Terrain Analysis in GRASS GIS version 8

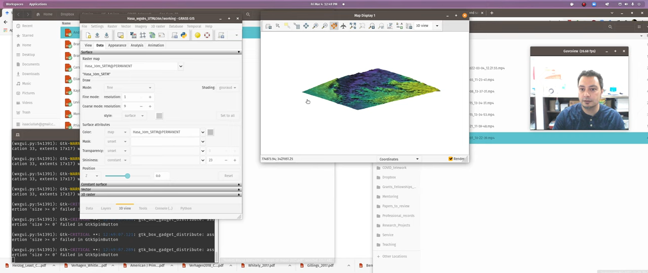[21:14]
look at it from this side and i'm just going to zoom in a little bit more so now we actually see some detail in the landscape because we're showing each individual cell at the native resolution of a better perspective on this and again uh the 3d perspective navigation is definitely something that you're going to want to
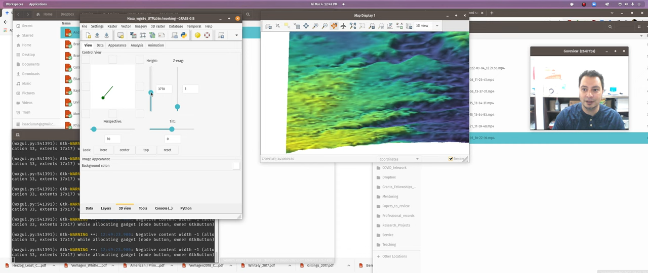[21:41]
play around with and get used to i'm going to make my screen over here bigger hey get big there we go uh
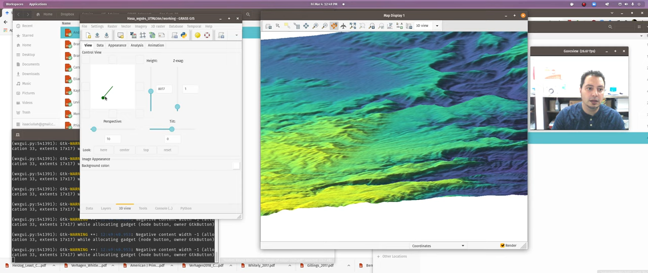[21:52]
yeah something like so seems reasonable to me at this particular moment okay let's now when we now set our z exaggeration it's actually going to be a bit more useful of a thing for us to be able to do okay and let's see if we can look at directly this way and bring ourselves back down
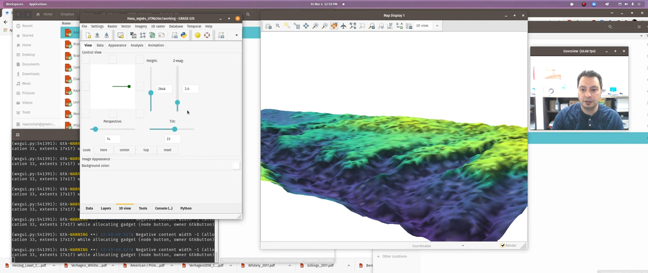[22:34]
into i'm just trying to get you a nice view there we go and so now we've got maybe three is too much so we'll go down to two and i got a nice perspective on some of this topography but it looks still pretty dark right so from the data tab we'll go to the appearance tab and here we can crank the brightness of the sunlight up and uh we can also we can reduce the ambient light or increase the ambient light to sort of wash it out a little bit more or less and we can change the position of the sun from morning till afternoon if we wanted to and we can really drag it out so depending on your
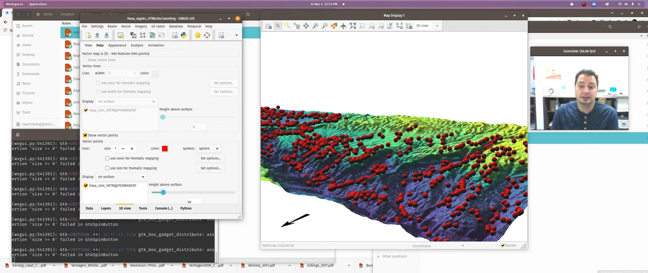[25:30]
is to show you how to put some different color draped over the top of the topography just kind of like what we did with the hill shade but in our case the color the only color we have right now is the color scheme we picked for our elevation so we need to make some other raster maps first before we can drape on top of it so let's pop into the 2d view mode again i'll just sort of make my
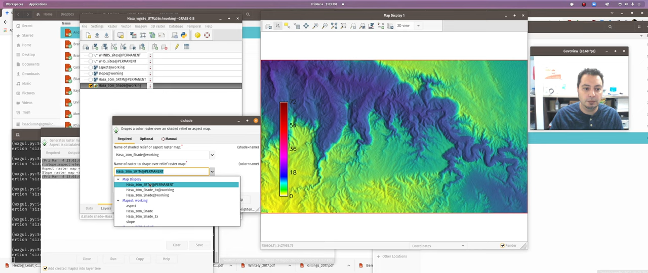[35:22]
on top of maybe our hill shade so let's load up our hill shade again and double click on it and then name of raster to drape will instead now pick our slope map click ok and that's looking a little better i think it's actually too bright in this particular case so
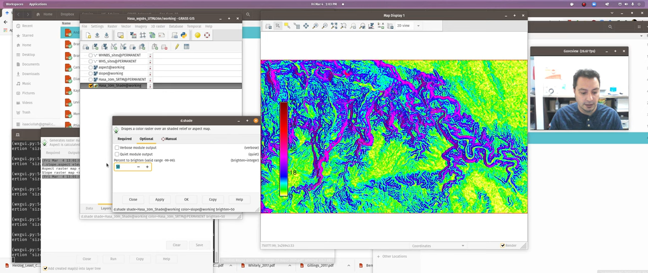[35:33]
i'm going to darken it yeah and now we're really starting to see things a little bit better here and likewise so uncheck that only check the srtm and uh go because we're going to switch back to the 3d view
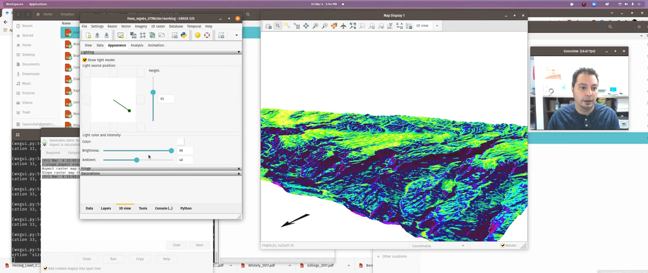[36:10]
and we pick our 30 meter srtm and here we have surface attributes and we can click the slope map and put the slope map on top of it over here and of course just like before we might have to play around with our with our brightness and maybe even our sort of viewpoint so that it makes a little bit more sense for us we want to get ourselves a little higher off the ground and now we can start to see the patterns right a little bit better
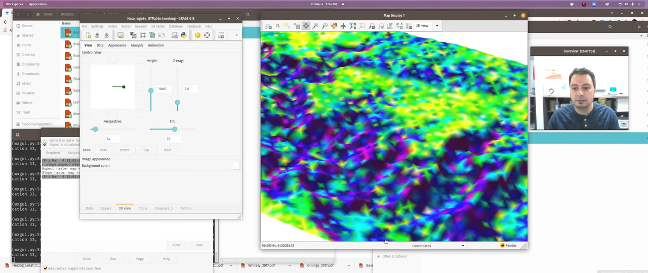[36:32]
where i want to be there we go okay so now you're starting to see how you can add these different maps as color on top of the topography and you're doing
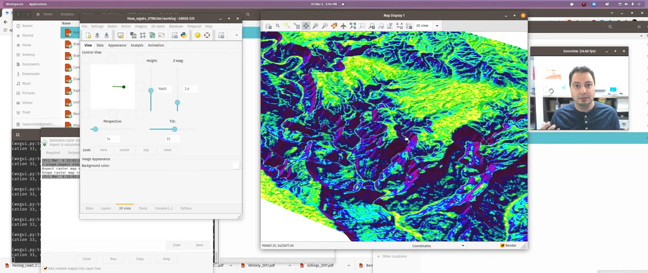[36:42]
basically data for your visual data fusion when you're doing that okay so we've done our hill uh hill shade we've done our 3d